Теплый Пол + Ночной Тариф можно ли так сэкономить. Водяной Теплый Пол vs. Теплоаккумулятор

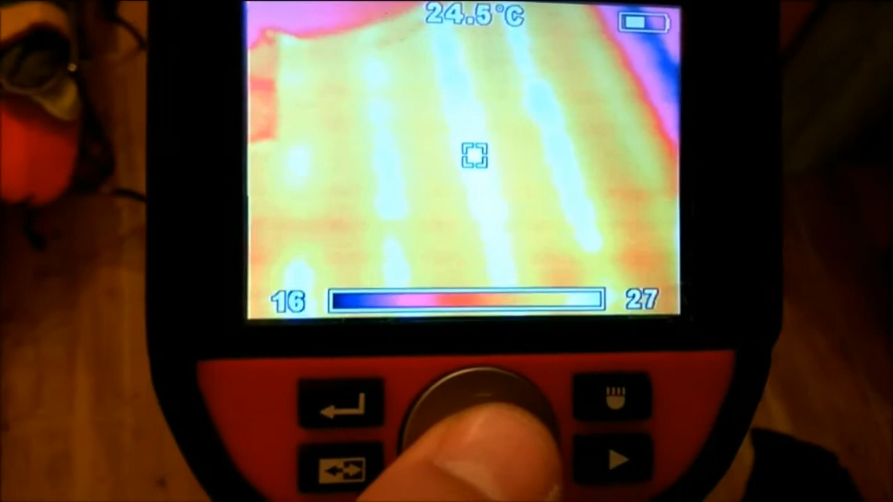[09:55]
On screen: spot 24.5°C
Сама труба, как мы видим, 24 с половиной, между ними
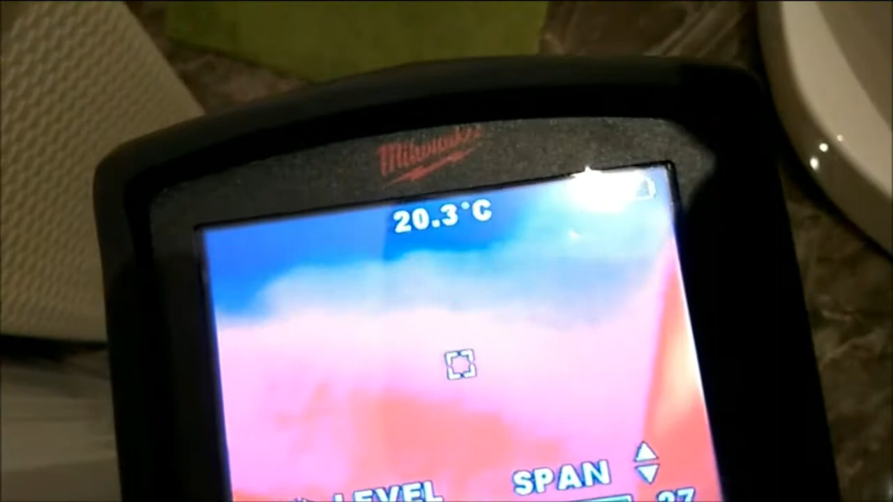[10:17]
On screen: spot 20.3°C
В том месте, где стоит унитаз, теплый пол не предусмотрен,
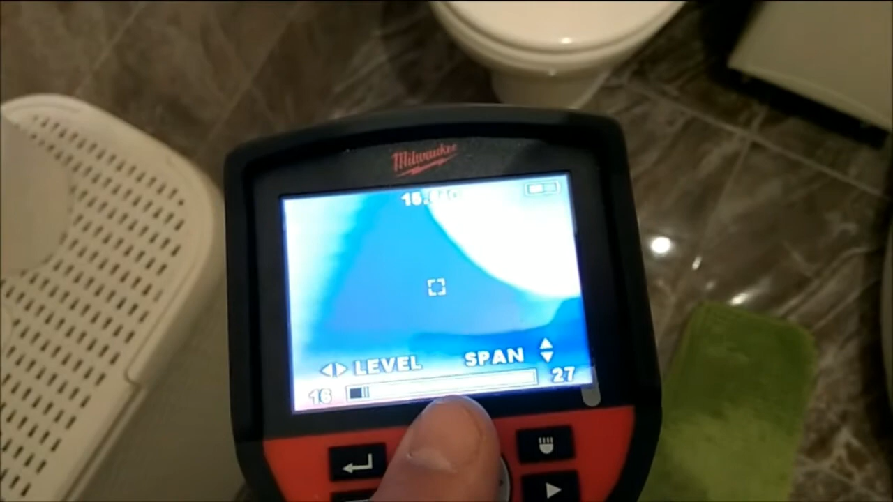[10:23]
там есть холодное место, температура 15 градусов.
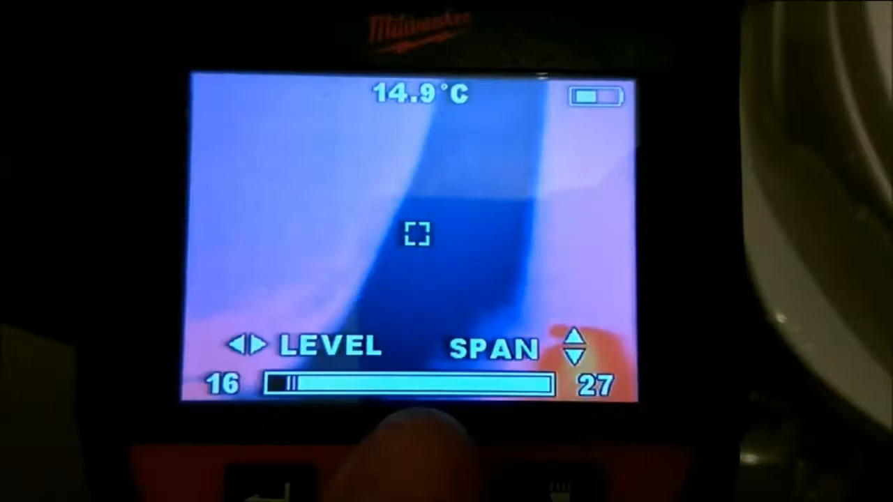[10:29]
On screen: spot 14.9°C
Поэтому своим заказчикам, если есть такая возможность,
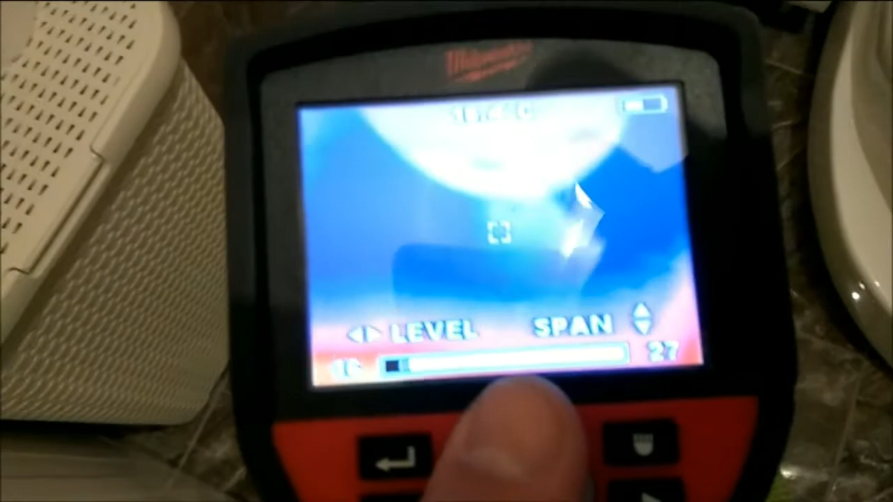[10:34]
стараемся устанавливать унитаз на силикон клей и также устанавливать под ним теплый пол.
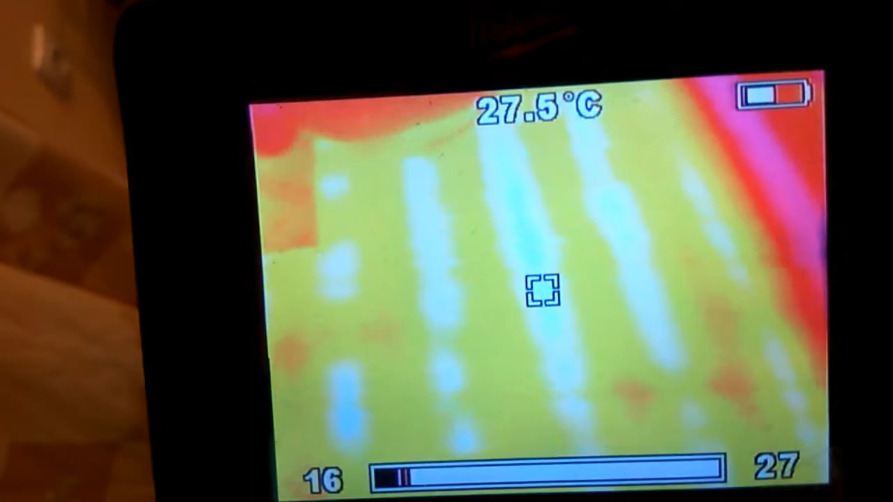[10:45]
On screen: spot 27.5°C
Прошло полчаса, температура системы 27 градусов,
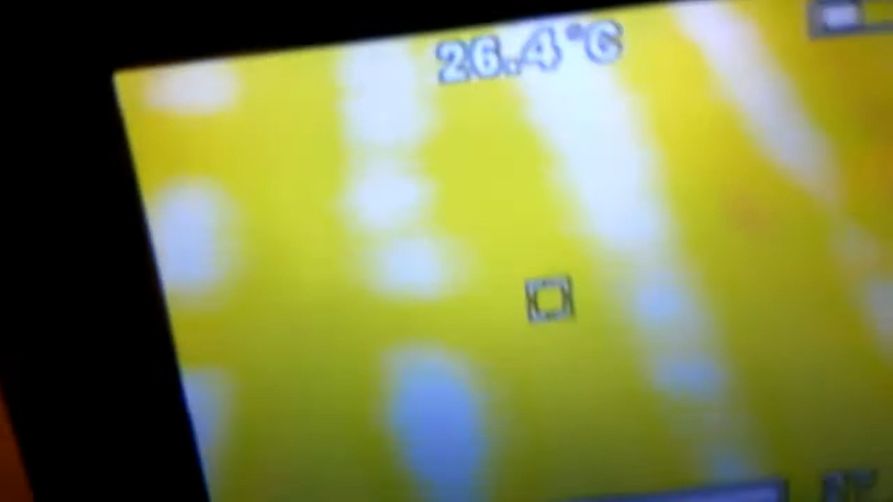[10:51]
On screen: spot 26.4°C
за 40 минут пол нагрелся до комфортной температуры, что невозможно в традиционных системах со стяжкой.
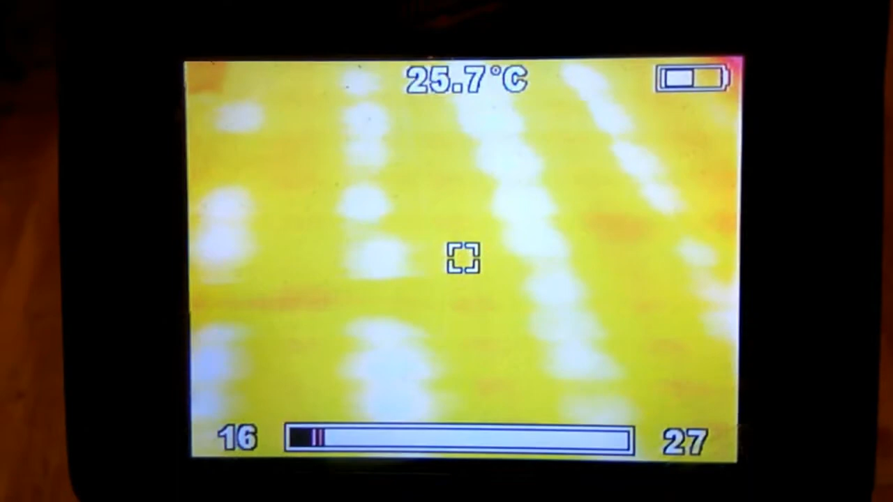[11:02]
On screen: spot 25.7°C
Данная система позволяет максимально эффективно регулировать всю систему
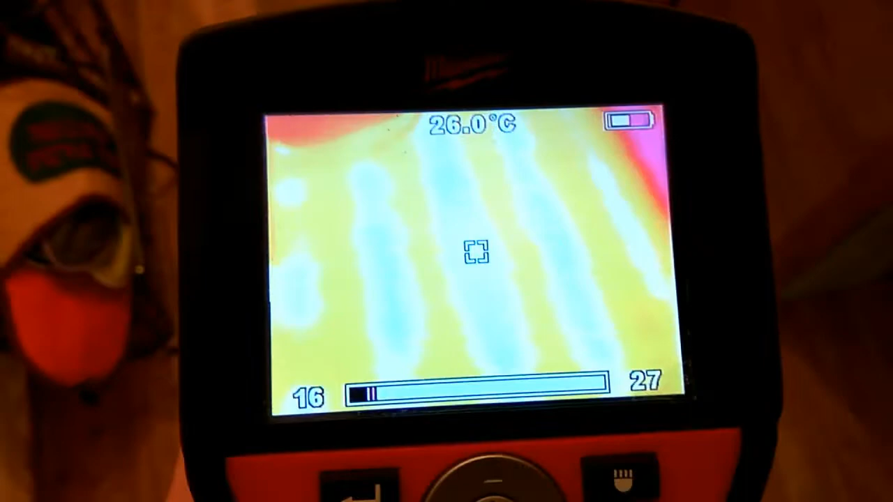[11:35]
On screen: spot 26.0°C
под холодильником теплый пол также не установлен.
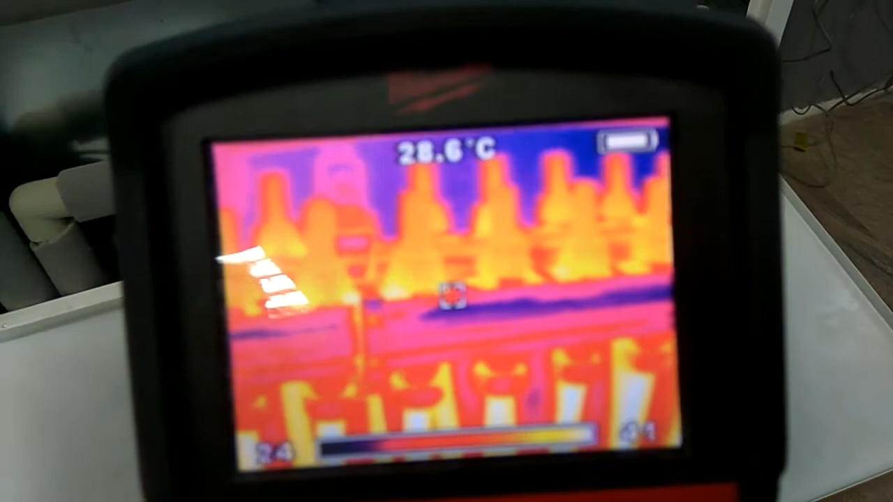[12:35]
On screen: spot 28.6°C
Вот гребенка. Температура подачи 30 градусов на ветке подачи.
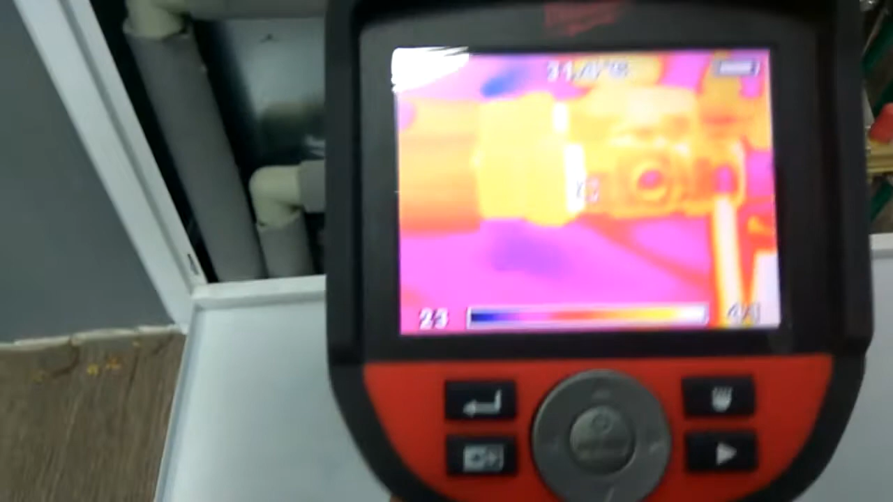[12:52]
Посмотрим в тепловизор как себя ведет теплый пол при покрытии его ламинатом.